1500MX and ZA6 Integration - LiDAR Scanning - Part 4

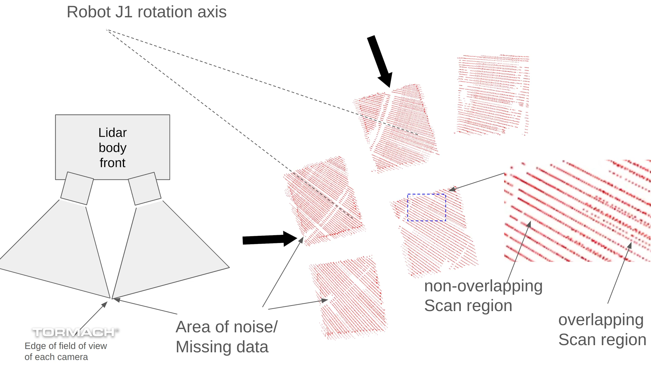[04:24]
If you look closely here, the kind of circular swipe lines as we take a swipe with the robot, those are areas of noise or some missing data where those sensors don't overlap.